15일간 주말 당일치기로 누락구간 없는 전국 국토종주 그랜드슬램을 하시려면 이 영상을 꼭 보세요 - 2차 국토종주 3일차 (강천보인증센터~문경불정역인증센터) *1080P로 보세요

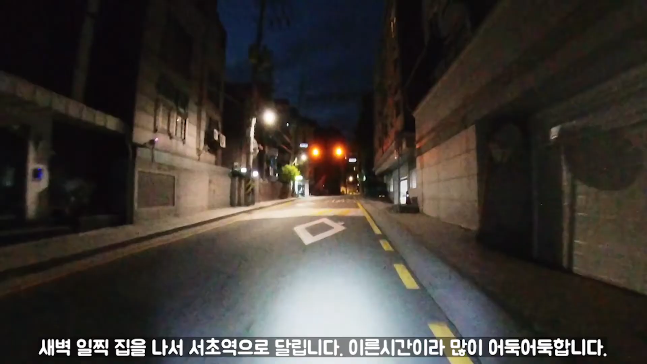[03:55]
새벽 일찍 집을 나서 서초역으로 달립니다. 이른 시간이라 많이 어둑어둑합니다.